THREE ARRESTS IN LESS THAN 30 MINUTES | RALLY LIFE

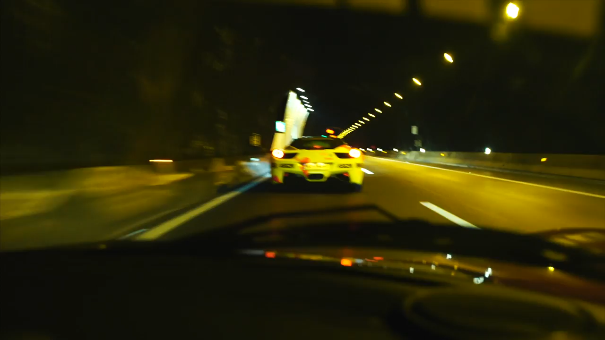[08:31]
Come on, Ferrari boy. Come on, accelerate. Give us your noise. Give us your sound. Come on, give me that chicken masala, boy. Why? Where did that come from? From the Indian accent. Overall. Oh no, but this car is blocking in front. Oh no. All right, rolling, Pablito. Pablito? Pablito, rolling, Pablito.